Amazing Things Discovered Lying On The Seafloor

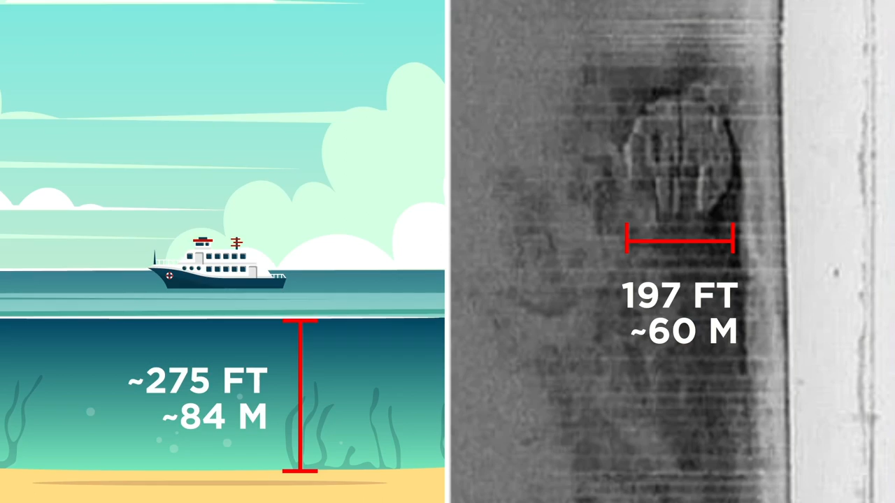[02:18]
From the images, they could just make out a kind of trench carved out behind the supposedly cylindrical anomaly,
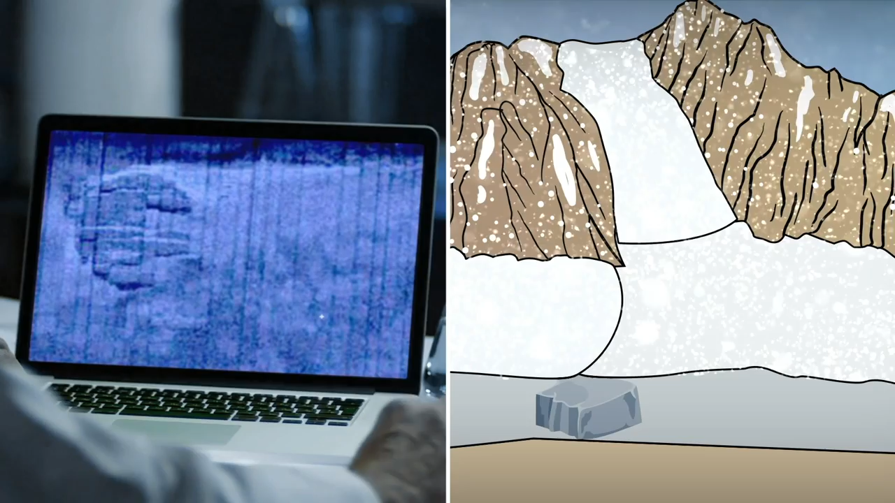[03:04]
dragged along the now ocean floor many years ago.
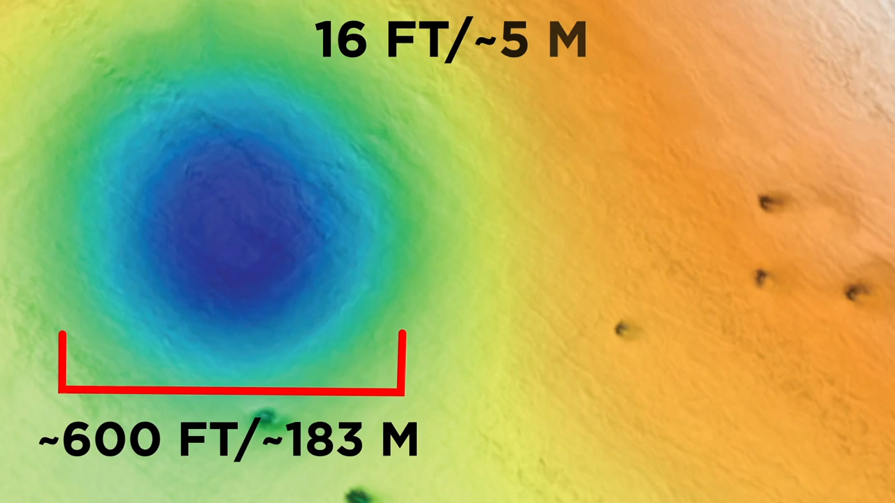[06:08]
with smaller depressions dotted around their edges.
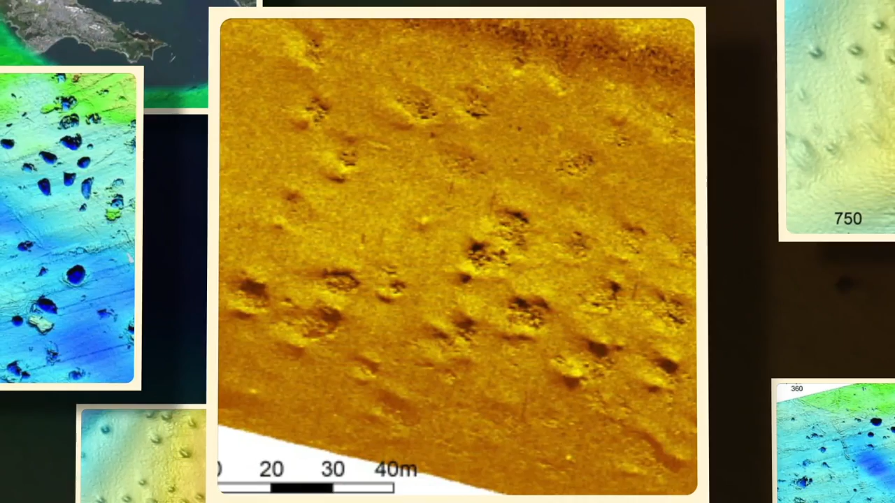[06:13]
Similar pockmarks caused by gas rising through the seafloor have been found all over the world, but researchers found no evidence of gas in this region, shrouding the pockmarks in mystery.